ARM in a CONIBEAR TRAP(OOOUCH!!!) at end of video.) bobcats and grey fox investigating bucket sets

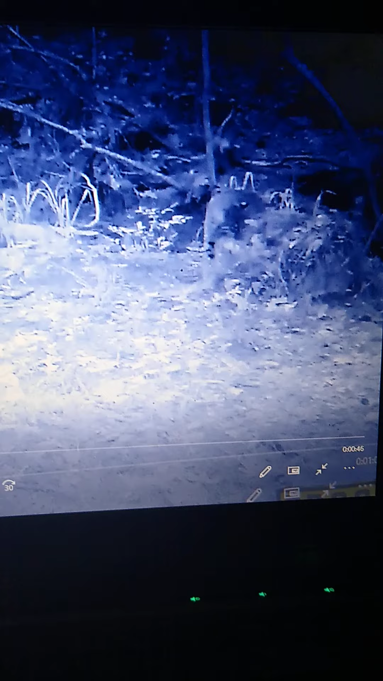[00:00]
This is yesterday evening, 7:05 p.m.
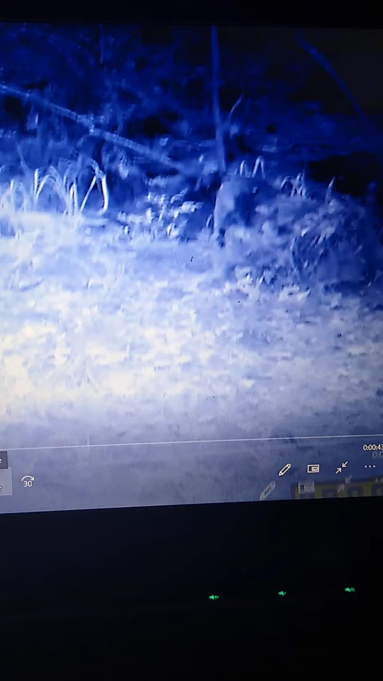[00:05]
after I pair them up, Noah, one more time,
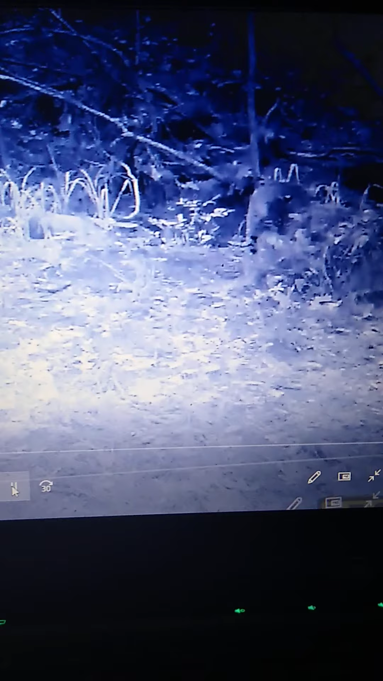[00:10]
rain, because I was right here when it was flooding. All right, here we go. Hit play.
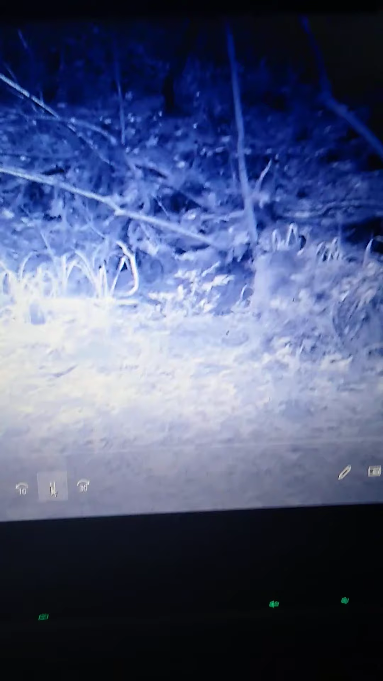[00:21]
He has got his head an inch from the pan. I got an expander pan on there. His head was literally, look at him.
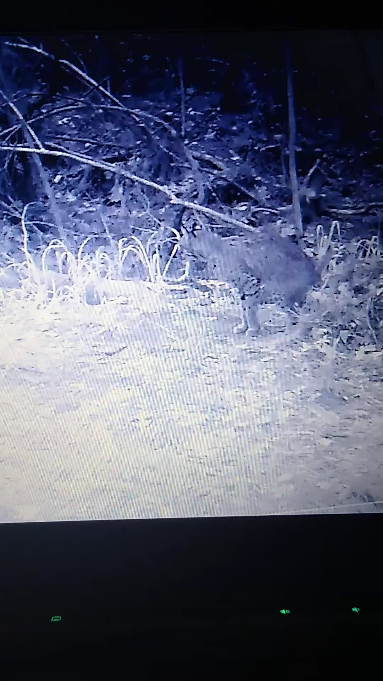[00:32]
Look at that thing squat and pee right on my set.
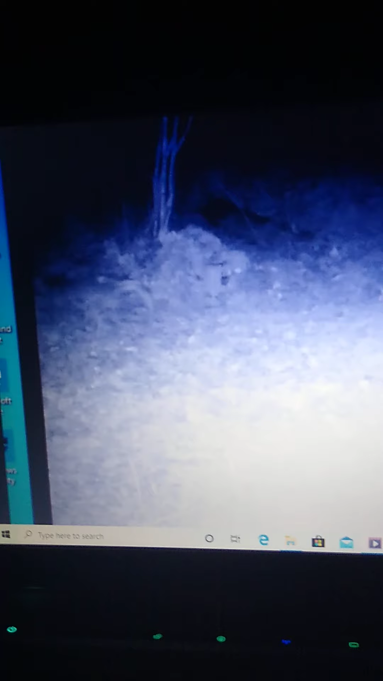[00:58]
Like clockwork. This milk boy likes that bucket. It's good. I put him a handful of feathers in there today.
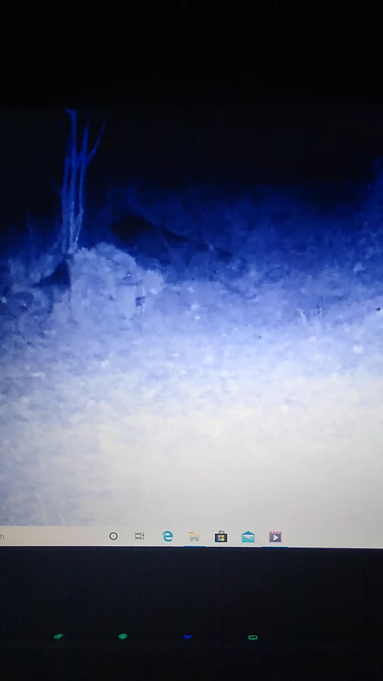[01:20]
And he is interested, but he just will not.
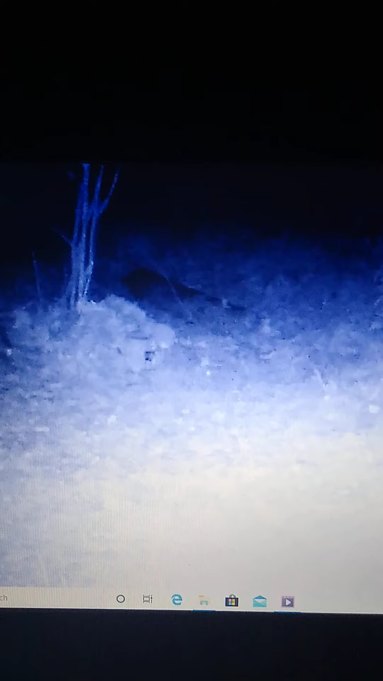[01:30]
From the same way, leaves off the same way. Big gray fox. Well, see you in 2 days. Okay, there he is. This is every 2 nights. It's third time this week, third time in 6 days. Big gray fox.
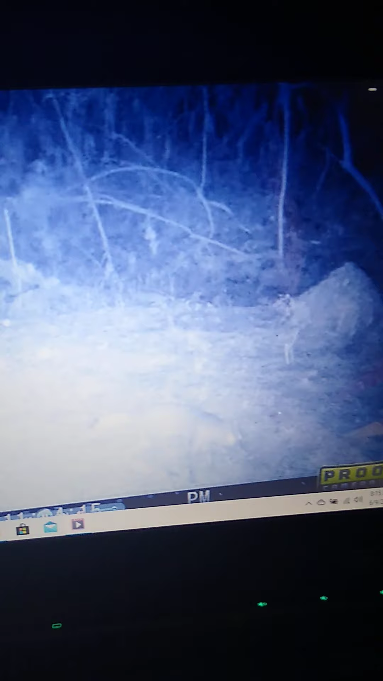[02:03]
Like a code. Bacon, feathers, remnants of a squirrel. He hiked his leg, so that's a big male. He sure likes that bucket right there. He ain't a targeted species, but it'd be something to have him hanging out of that bucket. Now, maybe next time.
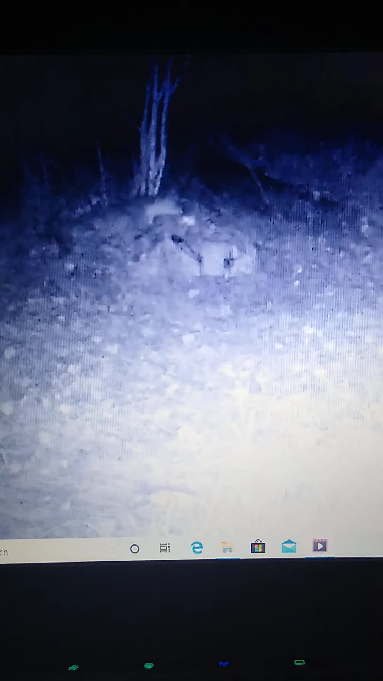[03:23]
He is up on the bucket. Squirrely. He's not liking something. Let's go around the backside.
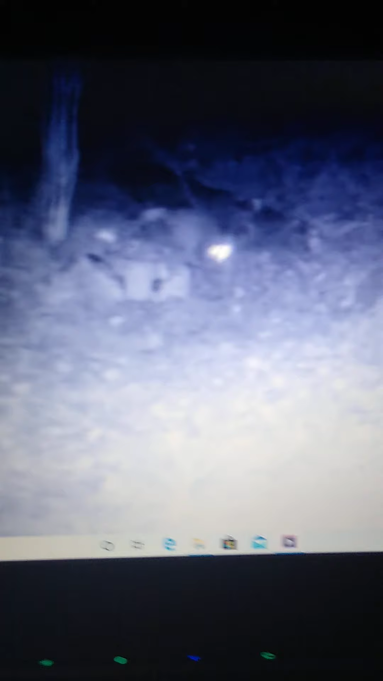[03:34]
He's got his nose.
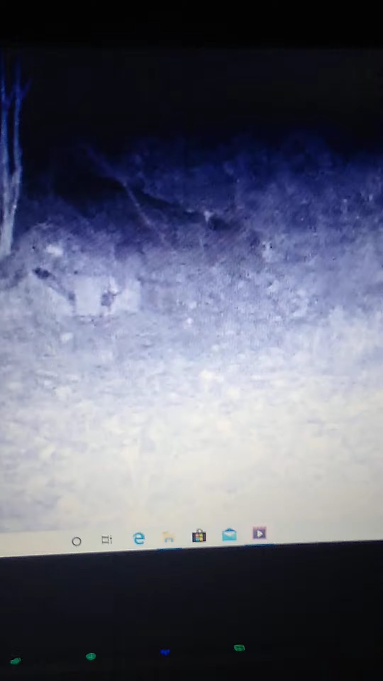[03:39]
He's scratching a flea or something. He's got his nose into them holes where that bacon is in the back. Blah.
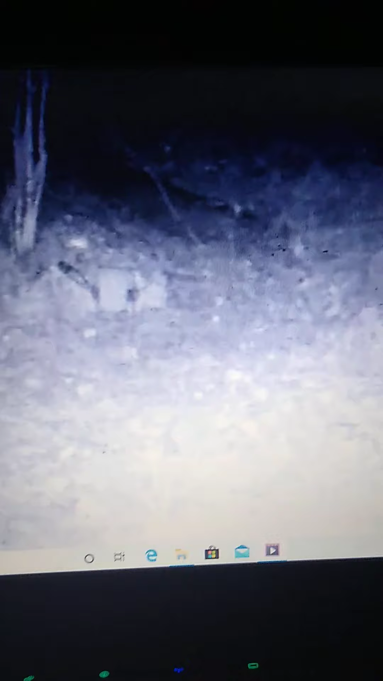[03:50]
Right. His head's 6 inches from death.
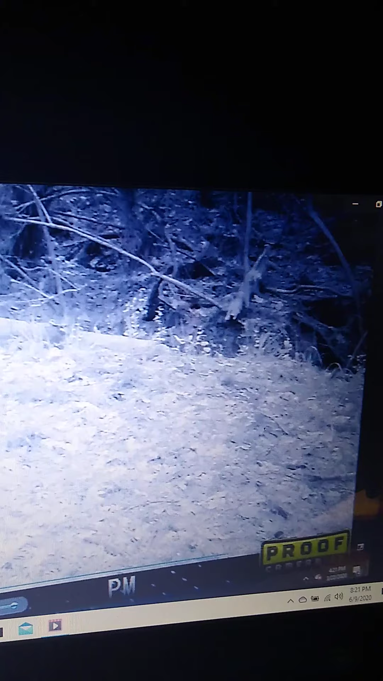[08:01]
He circles back around, and then